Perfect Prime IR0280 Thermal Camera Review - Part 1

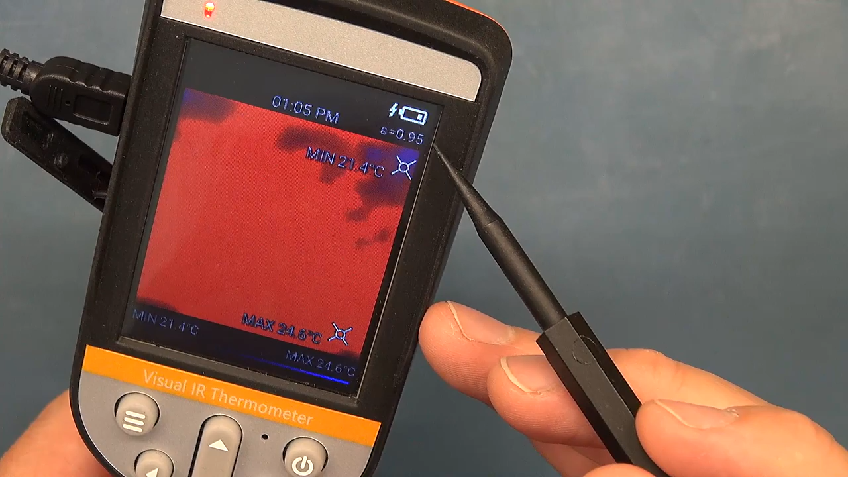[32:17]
On screen: min 21.4°C
Either the cell... I say the cell, the 18650 cell in here is maybe a little faulty,
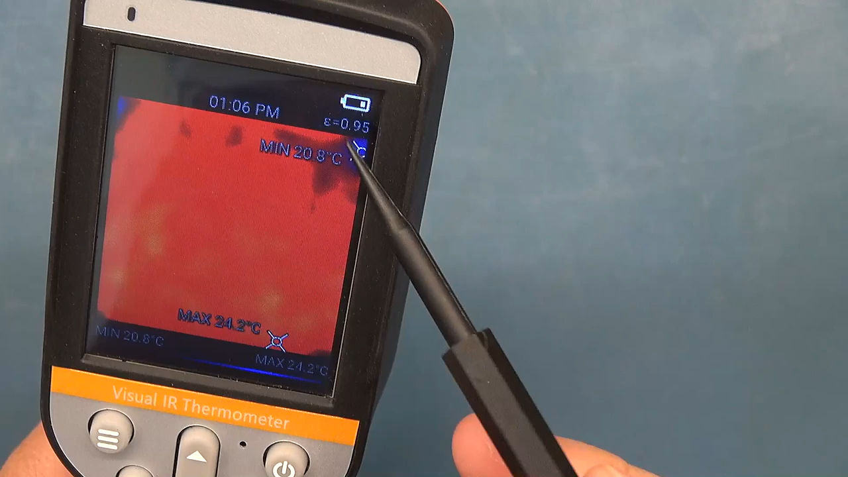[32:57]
On screen: max 24.2°C, min 20.8°C
So, I've got a suspicion now, maybe the 18650 cell that I've got is faulty.
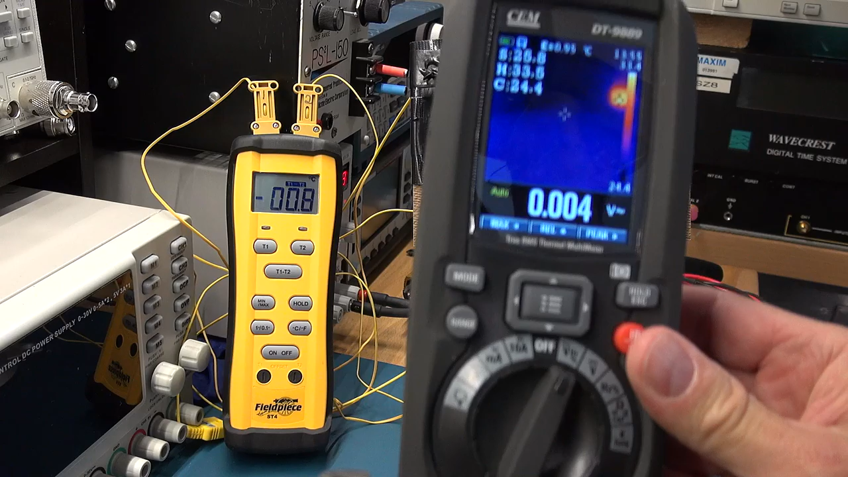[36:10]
If you look in this, try and avoid the light you'll see in the background.
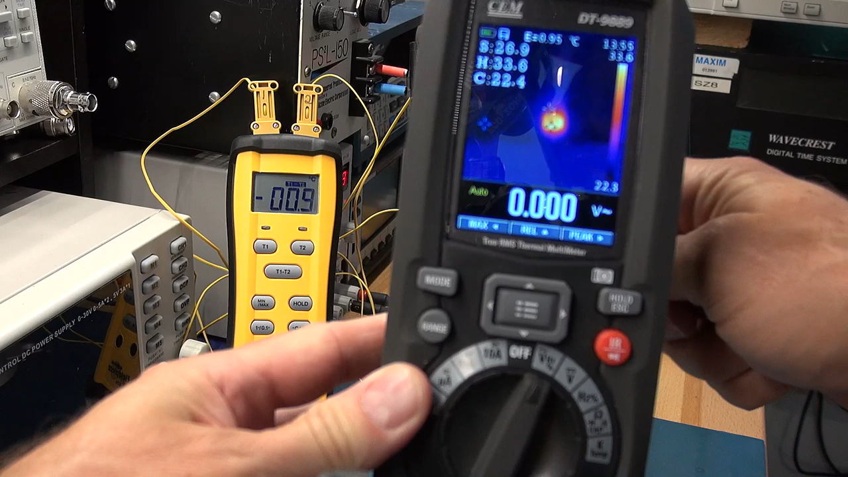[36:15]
That is a wall wart on the wall at the back. You can't see it.
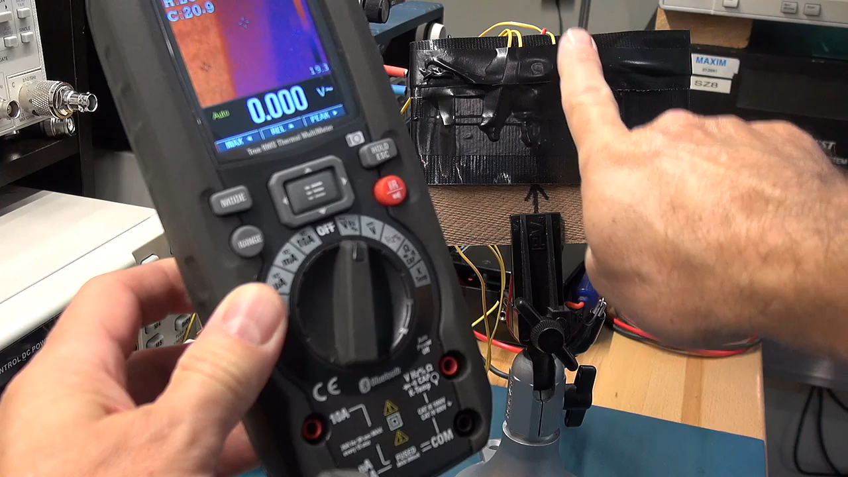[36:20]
It's just out of frame. That's a wall wart sitting on there. But here we go. If I bring this up, can you see that line over there? That is, and I just want to demonstrate something. As I do this, you'll see the picture, you lose that definition. And that's because as I bring my finger in, it's automatically changing the temperature range of the palette. And that's why I said being able to lock your palette is quite a powerful feature. But there we go. If I don't do that, you can quite clearly see that we're up to 1.1 degrees Celsius.
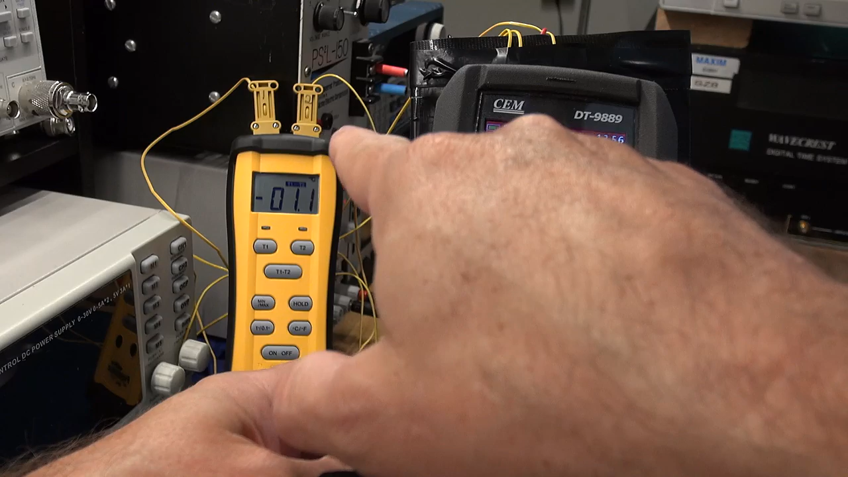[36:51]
I know this camera can see it down well below 1 degree C. So I'm just demonstrating that.
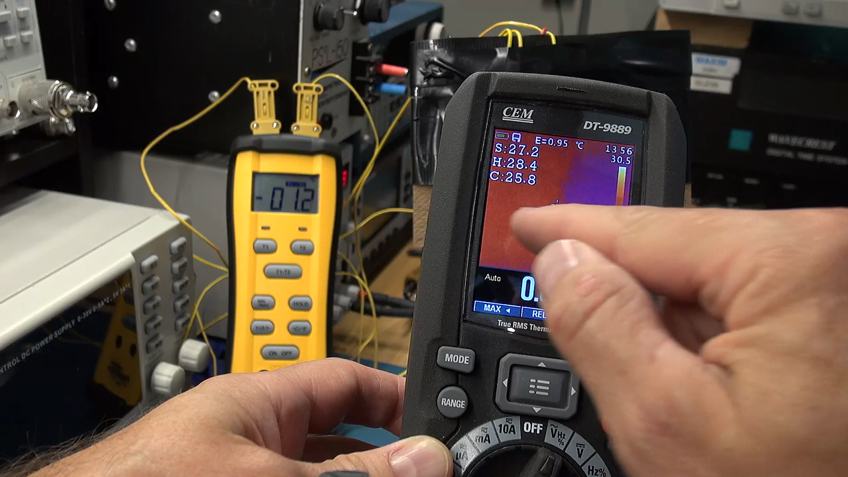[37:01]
This is an 80 by 80 resolution. It is a lot higher. So it's got a lot more going for it. But we are at this already, say, about 1.2 degrees C.
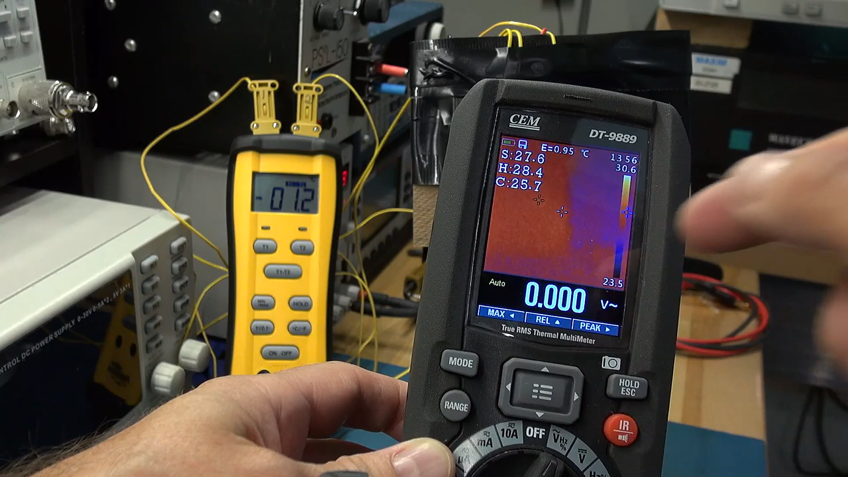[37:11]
Let's see what the Perfect Prime can do. I'm going to show you with this demonstration. I'm going to show you another challenge. So that's the visual. So I can see what I'm looking at.
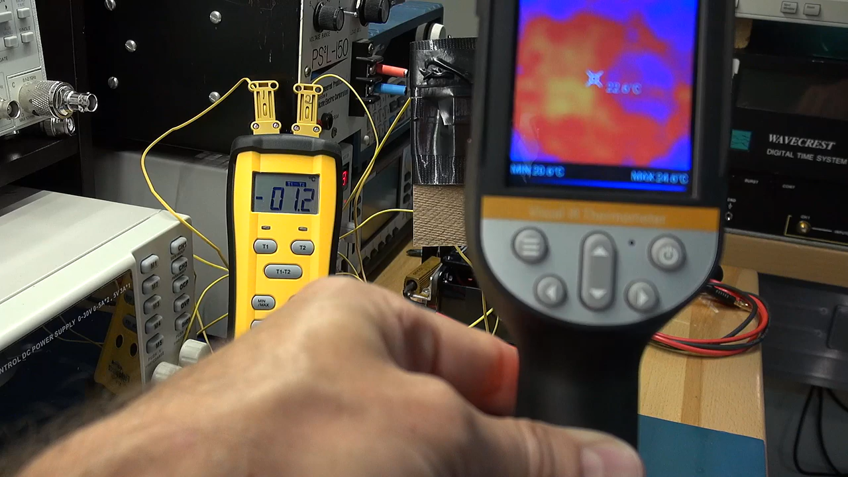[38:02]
you are seeing a differential there. That is the one side of the Peltier element. And this is the other side. And we can actually see there seems to be a difference. It's not a clean line. There's some noise. Remember, I'm doing this well below where they would do it.
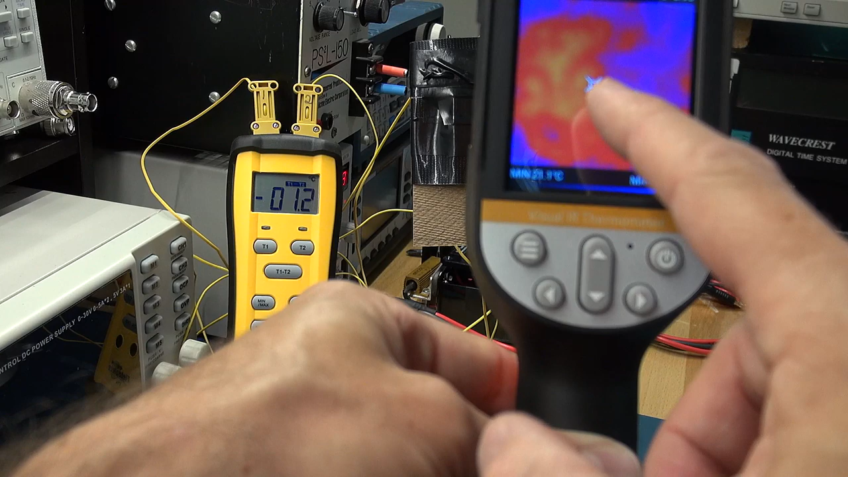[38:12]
If the temperature was higher, it would be a far cleaner line, potentially. I'm going to take the temperature down a little bit and just see how low we can get. Okay. So what I'm doing here, I've dropped the temperature. You can see it's at 0.8 degrees Celsius is the differential between the junctions. And using this thermal camera in the CEM, I know it's a bit blurred, it's out of focus. But you can still see, you can quite clearly see that junction is being shown up on this camera.
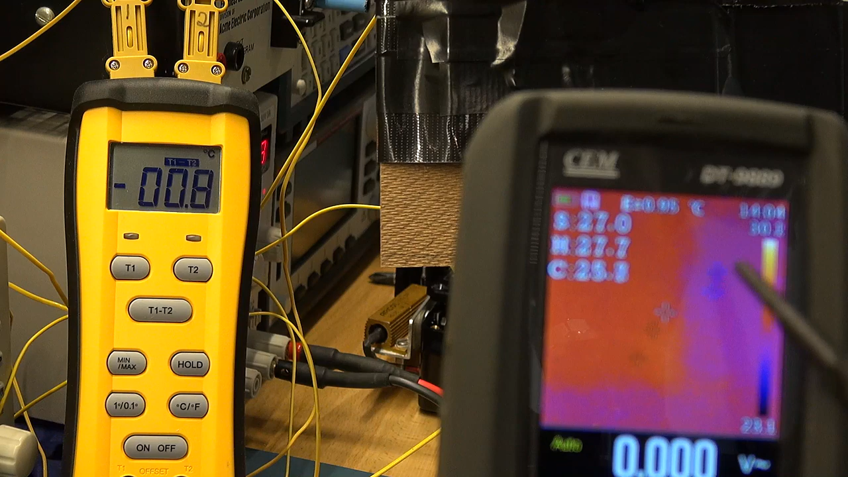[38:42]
So, literally, if I go and place my finger just at where that junction is, you can see it.
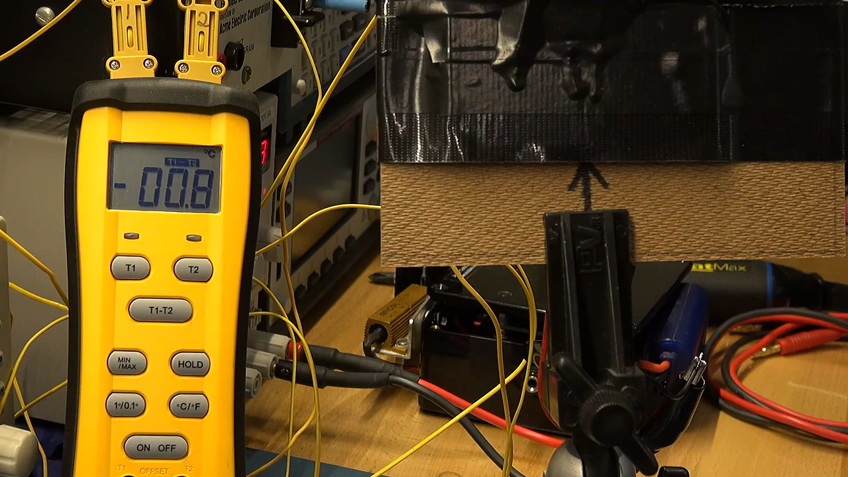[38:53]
If I get the perfect
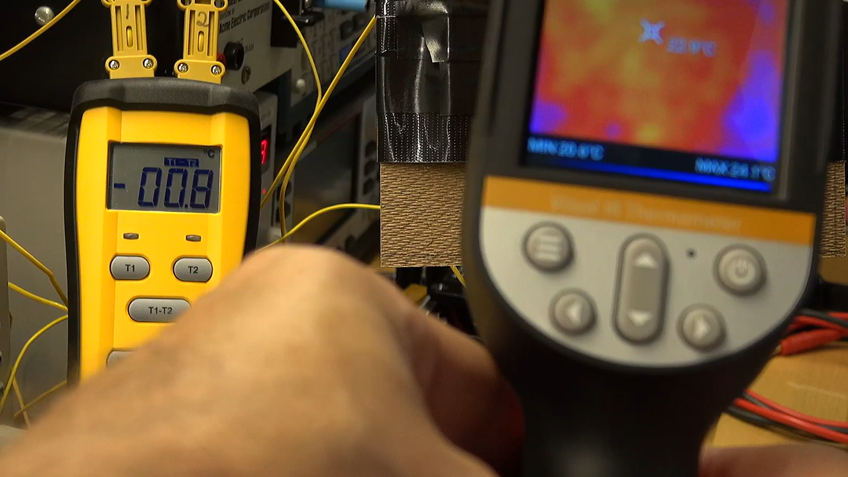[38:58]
prime and I put my finger where the junction is, so we know where the target is,
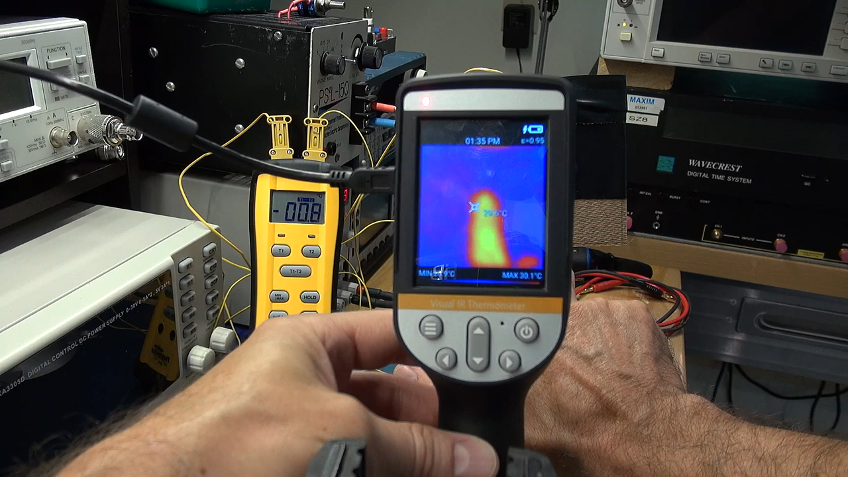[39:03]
I pull it out. You can see there's a lot of noise there. You wouldn't unless you knew what well, even if you know what you're looking for. At this point in time, you cannot see that junction. So, I'm going to call it at about for my test. Again, this isn't to their specification.
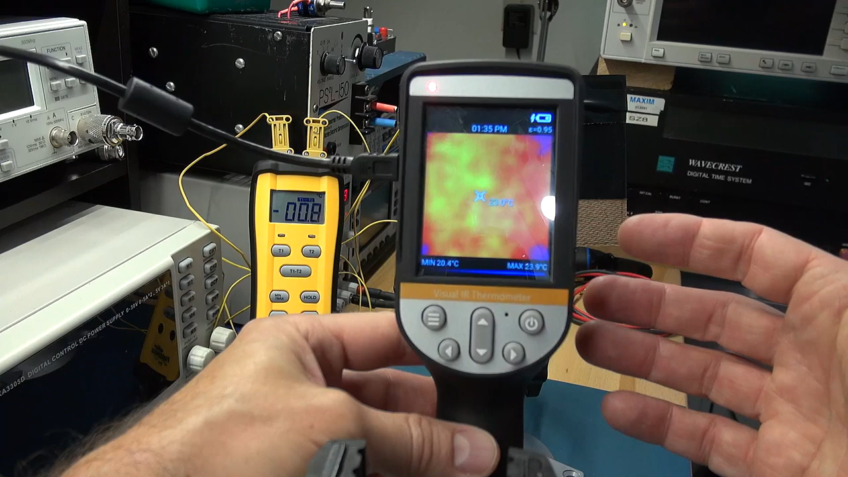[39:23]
On screen: max 23.9°C, min 20.4°C
At about 1 degree C, you can see a differential. And I've noted this when I've practically walked around my studio here.
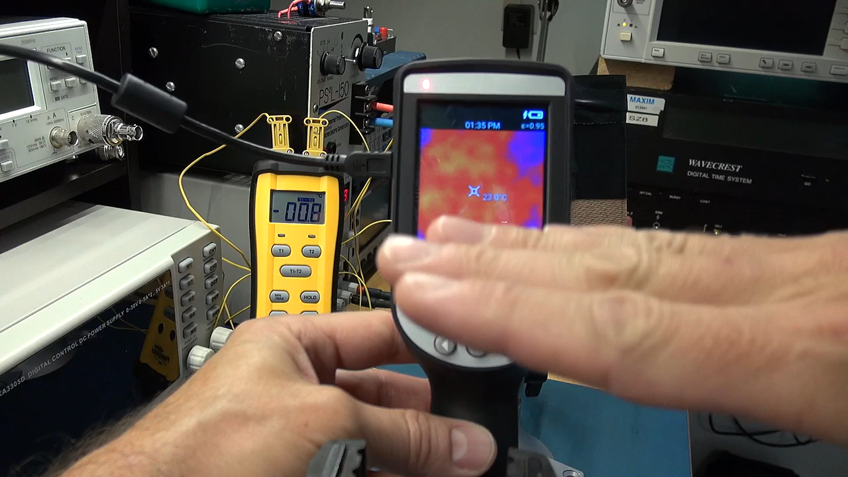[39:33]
I've got the concrete floor and then a wall going up. And I had a situation, in fact, yesterday, where there was a 1 degree difference. So, you've got a large target area. There was a 1 degree difference. And I could see it on this camera. Unfortunately, that temperature differential isn't there now, so I can't show you. But definitely, at 1 degree C, you can definitely make out a temperature differential. Why is that useful?
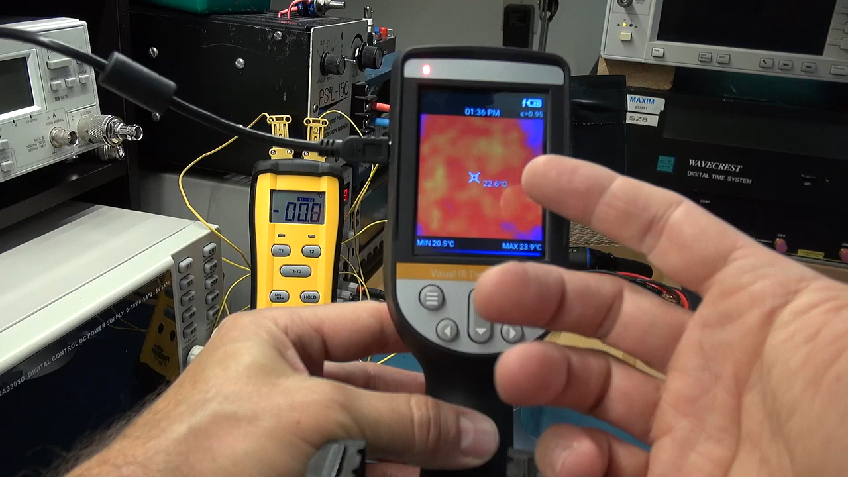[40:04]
On screen: spot 22.6°C, max 23.9°C, min 20.5°C
If you're looking for something like studs in a wall, you need a camera to be able to see the sensitivity to be fairly low, so that you could see, for instance, studs in a wall. So, this is going to have a harder time picking out, let's say, studs in a wall, unless there's a greater temperature differential versus a higher resolution camera. And we'll just talk about that.
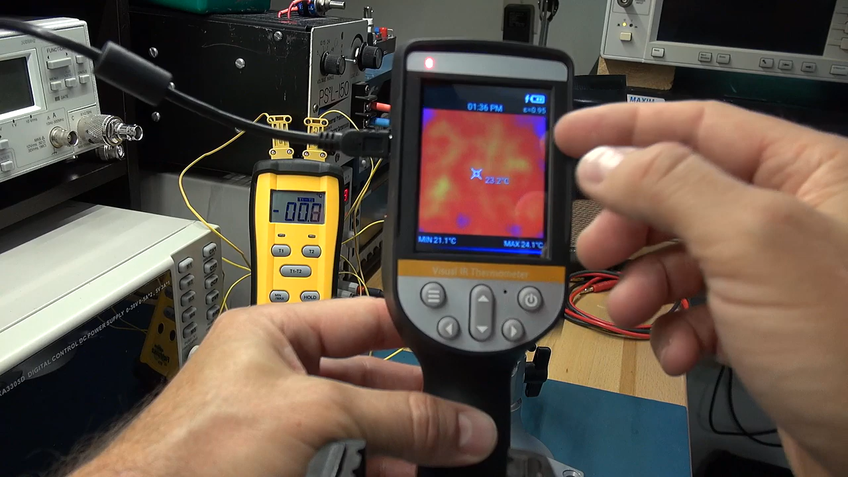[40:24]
On screen: spot 23.2°C, max 24.1°C, min 21.1°C
Now, I'm going to heat up one of the sides here, so we can do a temperature measurement. And we'll talk about the challenge with, let's say, a distance to spot ratio. Okay, so at this point in time, I've got the camera in the blended mode. I've got a thermocouple right in the center of the Peltier element. So, I'll just waggle my finger over there. You can quite clearly see now we've got this hot patch and a cold patch. That's the temperature junction between the two Peltier elements.